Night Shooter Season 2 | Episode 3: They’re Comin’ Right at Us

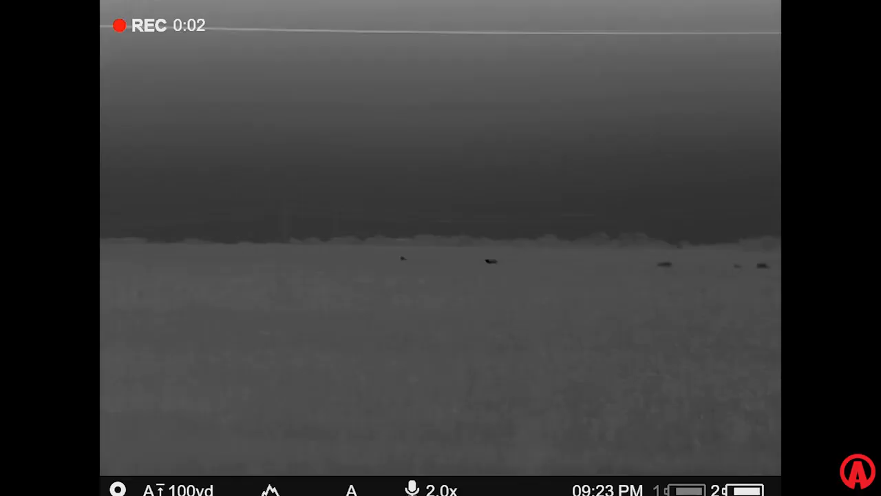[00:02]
there's a group, looks like maybe, I don't know, 10 or so.
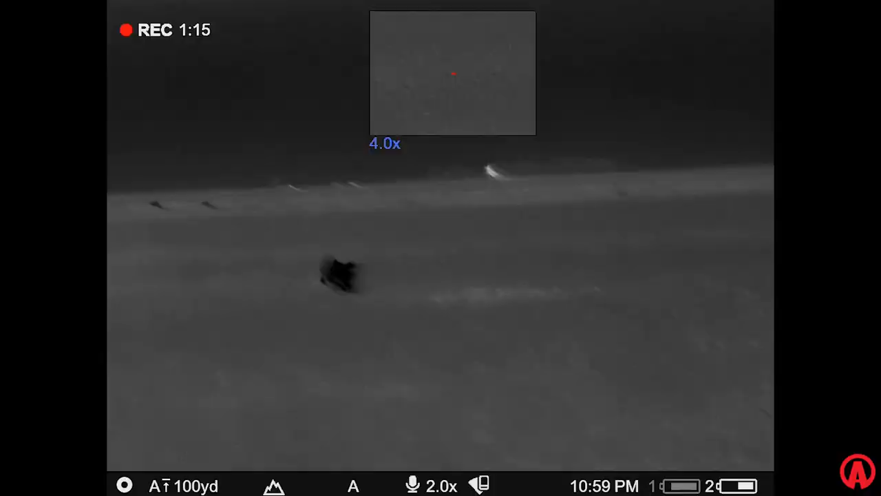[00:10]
He's gonna run right at us. Going to the left.
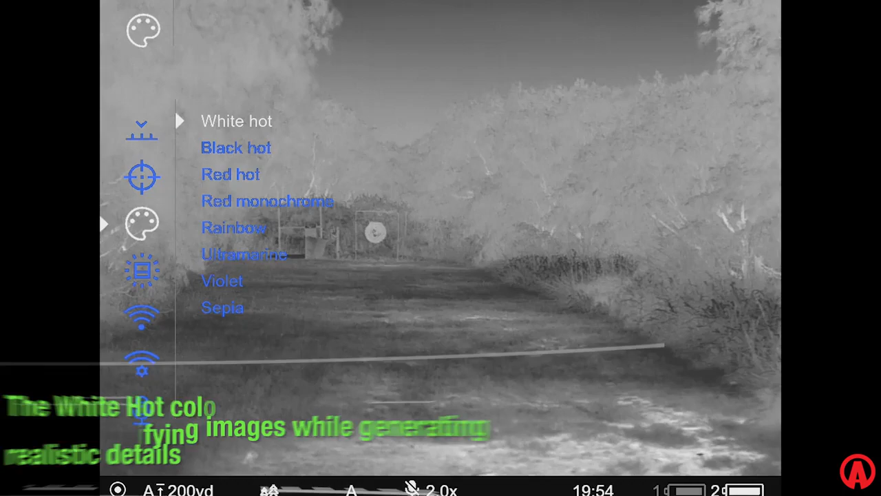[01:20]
I can see the animal coming in better, and it also gives me clear identification as it's running in. Mm-hmm.
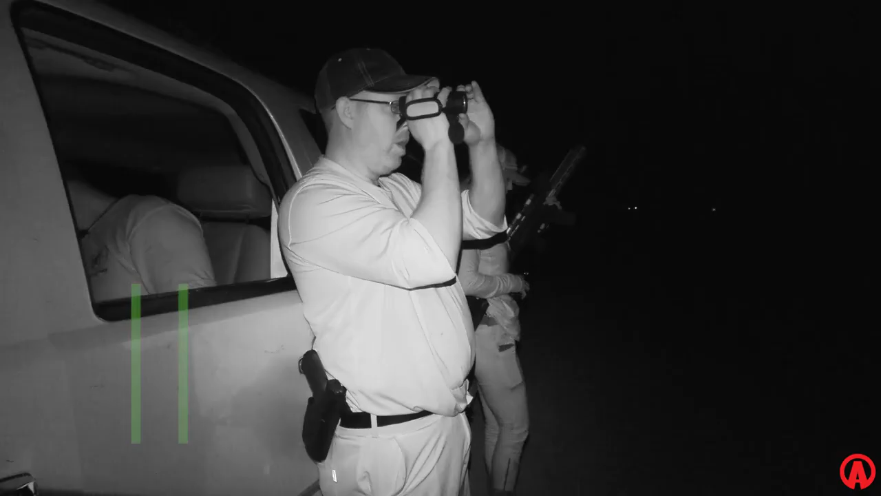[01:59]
Pulling into the first field, we could see that there was a group of pigs only about 300 yards off the road.
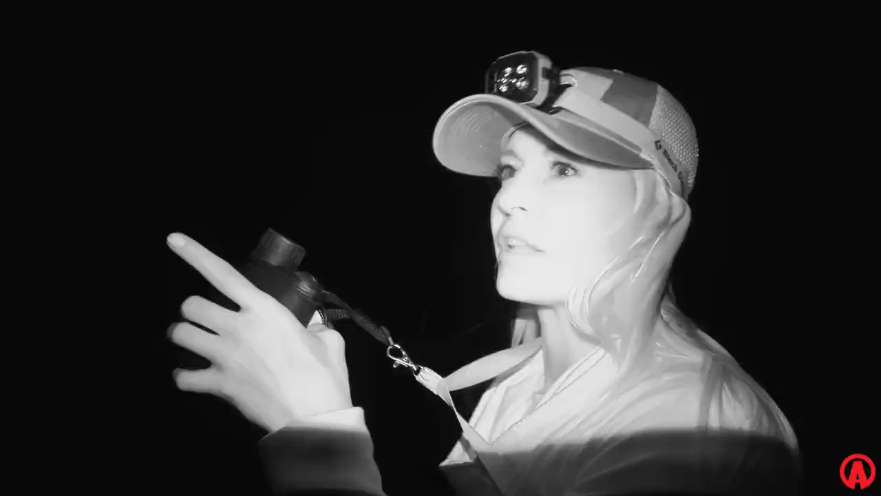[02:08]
Well, if there's a group, looks like maybe, I don't know, 10 or so.
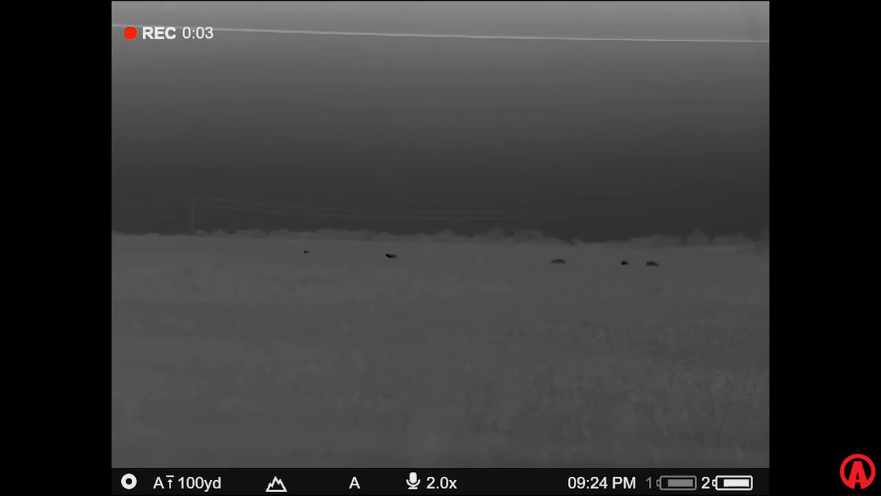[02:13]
There's quite a few smaller ones and a few big ones in there.
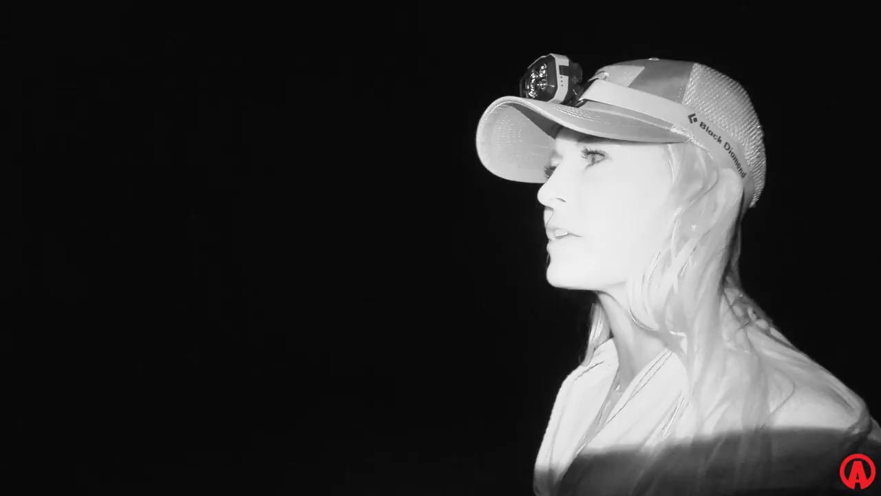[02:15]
So we're hoping this will be a good hunt for the three of us.
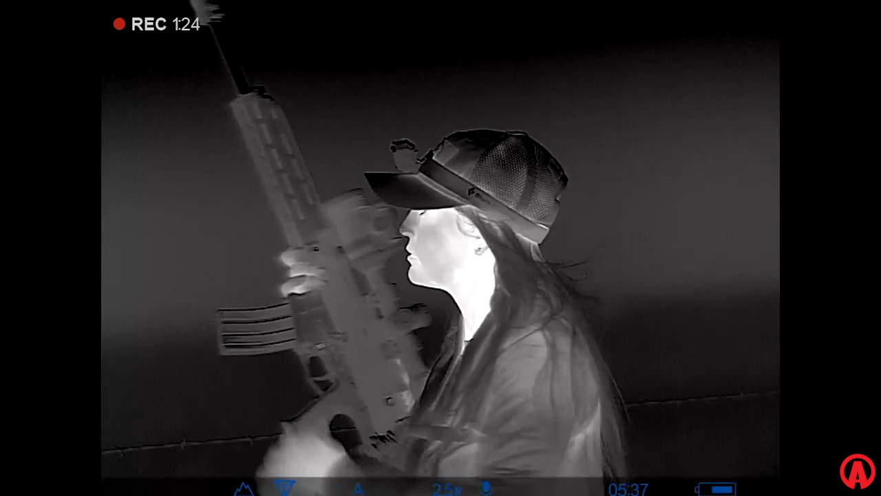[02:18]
Using that Axion and the LRF to be able to tell where the range of that animal is really was helpful. As we're making the stalk, we're always watching the body language of the pigs. They're gonna tell us if they're hearing or seeing something as we're moving closer.
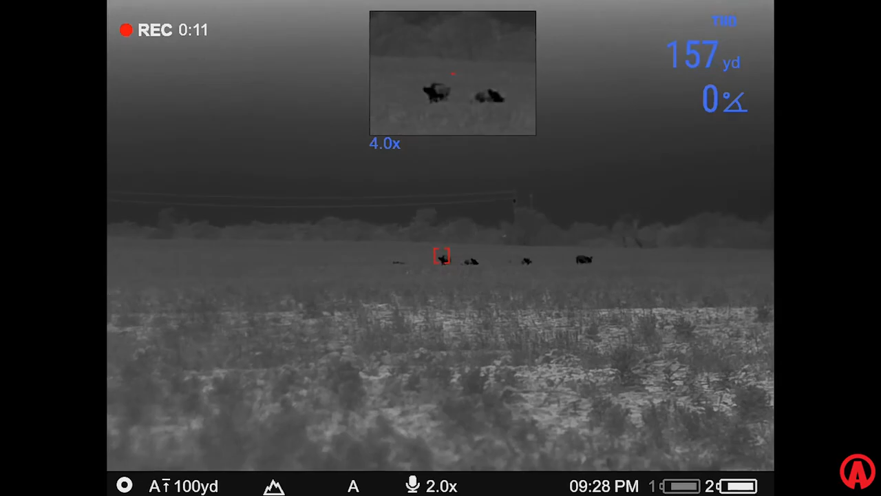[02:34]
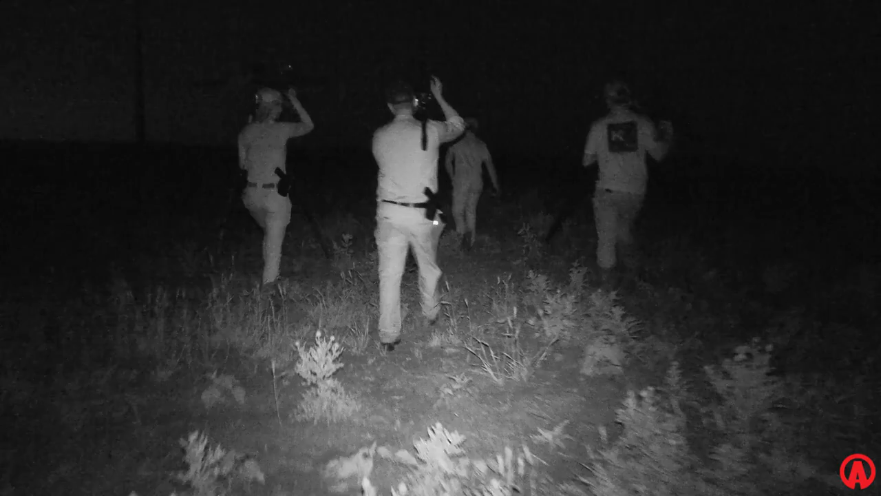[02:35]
So we kept moving. We had 150 yards, then 100 yards.
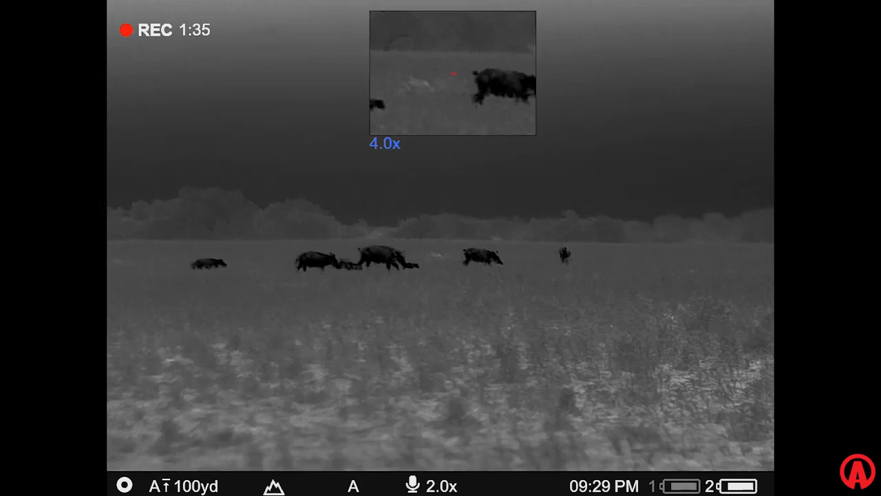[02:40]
So it was time to make the shot.
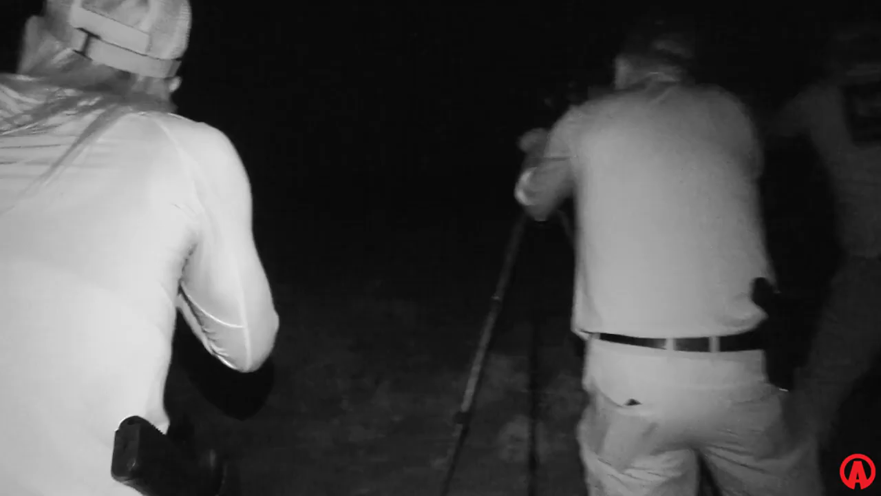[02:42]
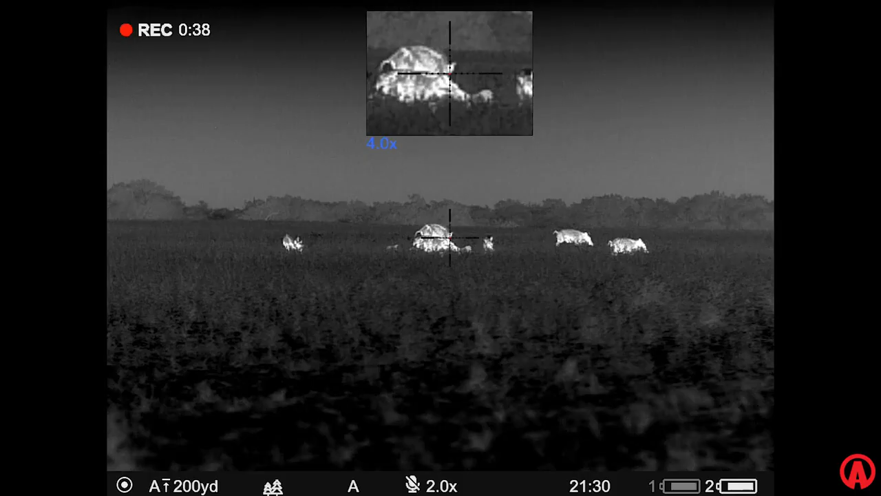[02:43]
I got a big one right in the middle.
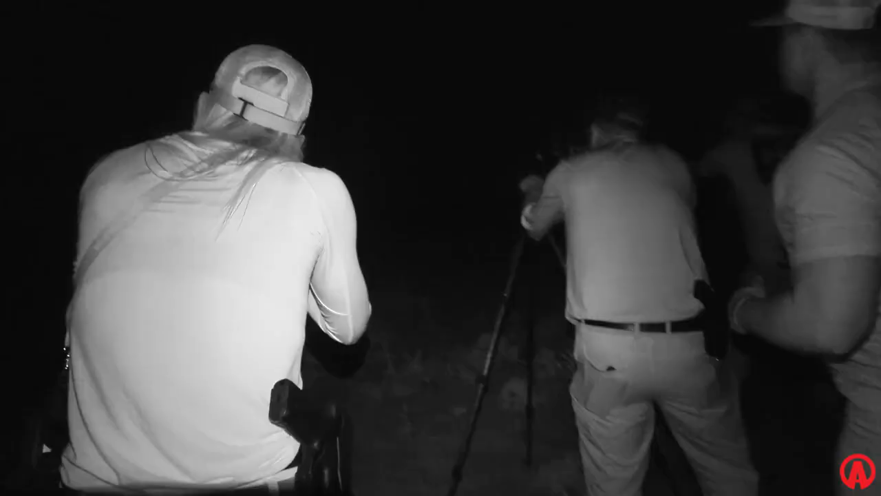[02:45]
Hold on, let me nuke. All right, I'm good.
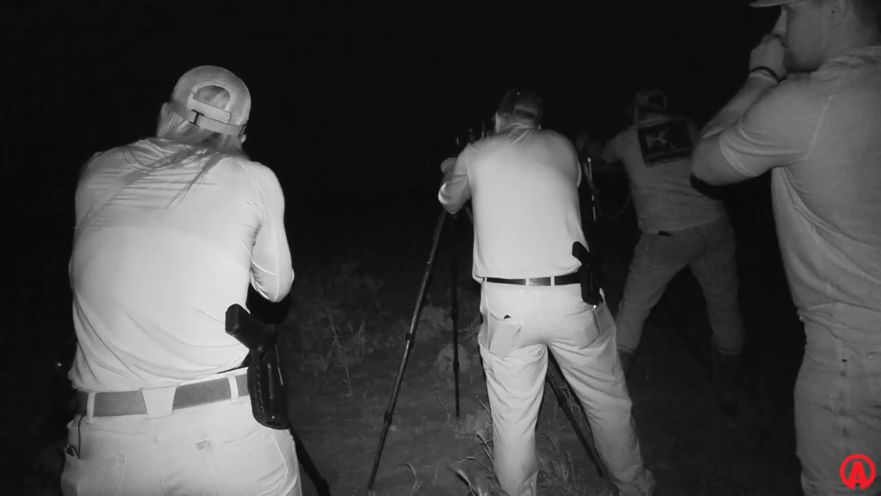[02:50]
Hang on, I gotta get focused better.
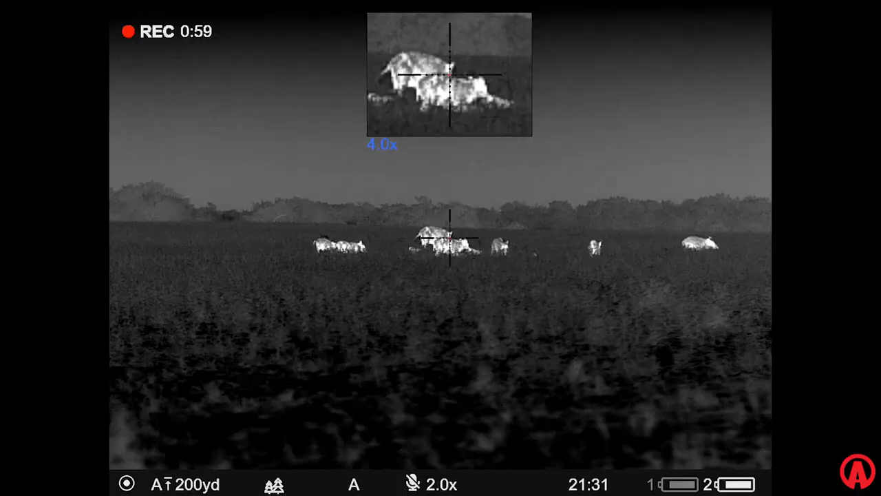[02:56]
Mine just turned, but I got another one on target. I got the one far right. I got far left.